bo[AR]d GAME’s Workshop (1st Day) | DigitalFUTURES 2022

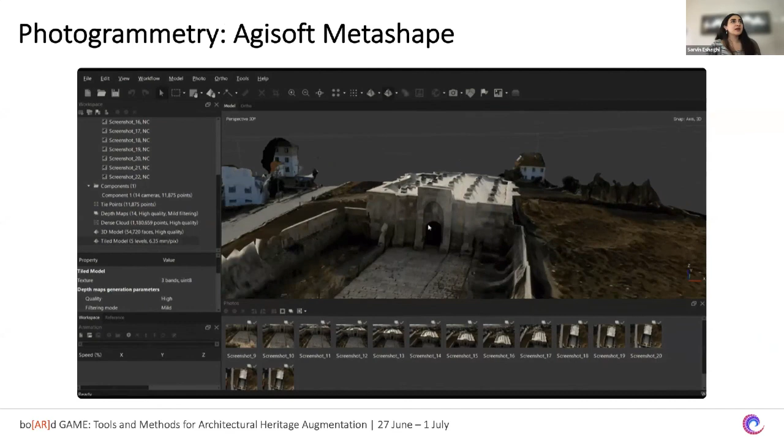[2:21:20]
and so we will learn that how we can use these sorts of photos to get such a great photogrammetry results. And also in addition to this,